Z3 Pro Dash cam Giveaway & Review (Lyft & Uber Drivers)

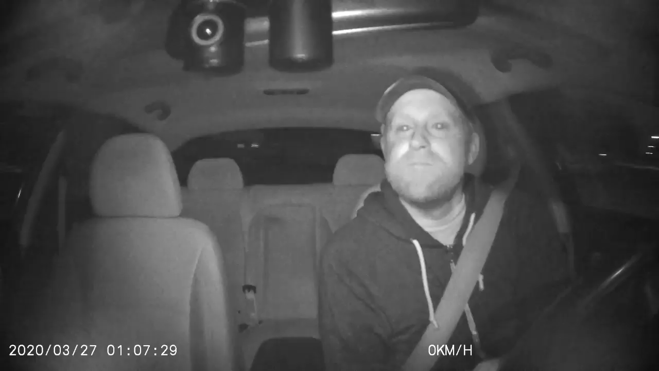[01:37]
And here's some interior infrared footage. And at $130, this camera comes in as the most affordable single unit dual camera dash cam that we have reviewed to date.